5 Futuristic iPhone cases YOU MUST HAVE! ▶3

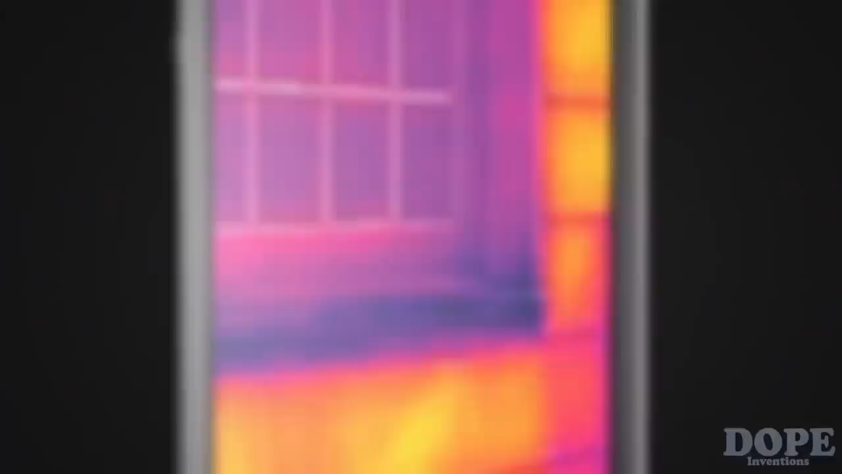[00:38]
This is infrared thermal imaging, and it gives you the power to see the heat. Military technology that was reserved for the battlefield just a few short years ago has found its way into the palm of your hand. Introducing FLIR ONE.
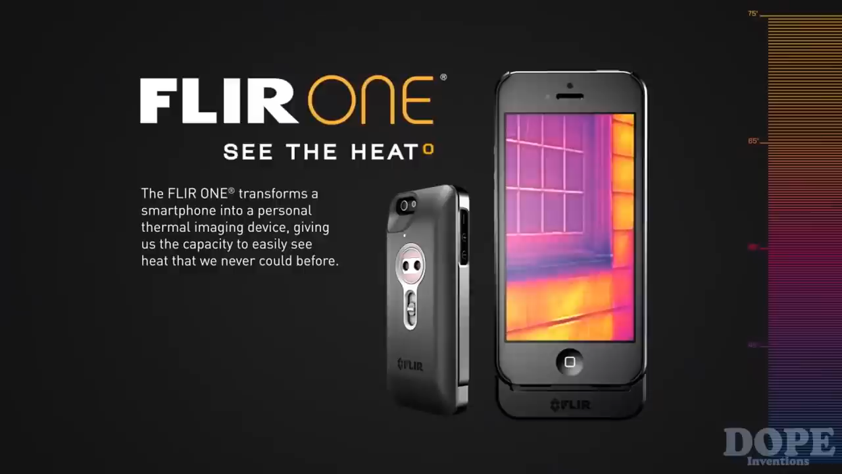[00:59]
The world's first personal thermal imager slides right onto your iPhone 5, so you can see the heat wherever you go. You can see the heat of danger lurking in the wild, or through dense smoke or fog.
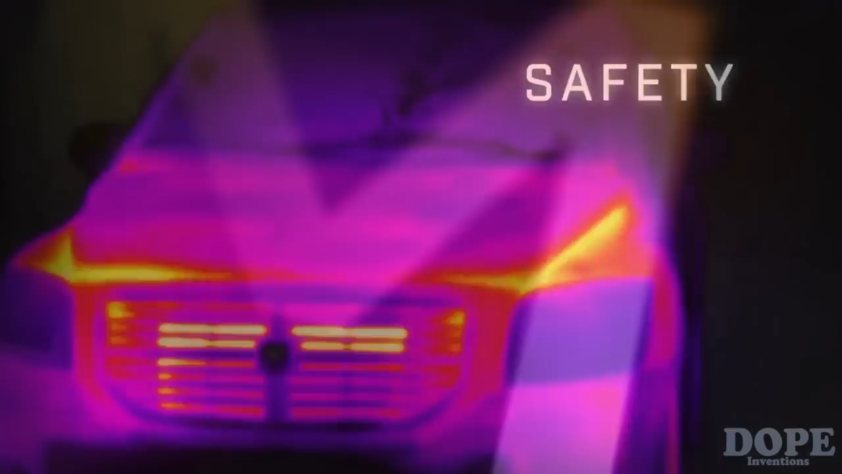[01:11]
You can see the heat of mechanical malfunction, or from the onset of a fever.
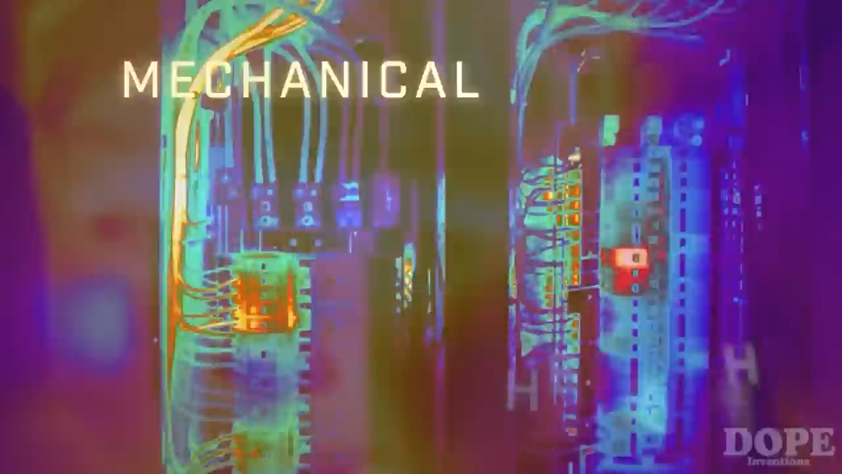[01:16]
You can see the heat and where it's escaping, and from hiding intruders.
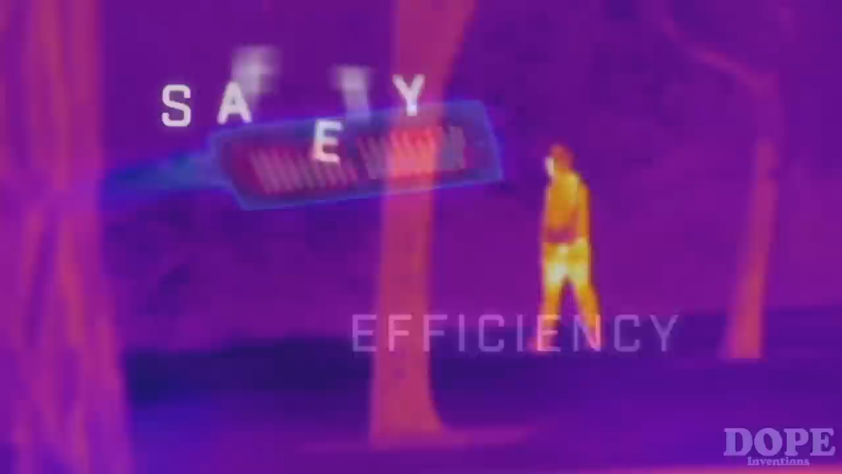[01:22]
The FLIR ONE blends an actual picture with an infrared thermal image,
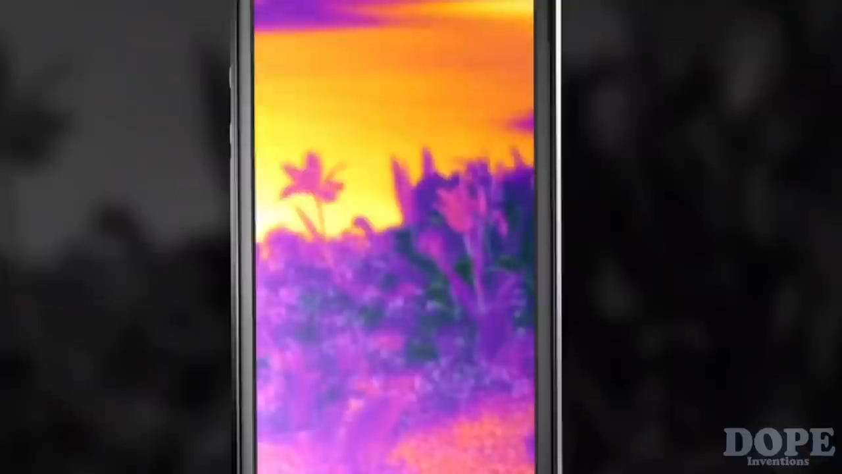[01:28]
so there's never any doubt what you're looking at.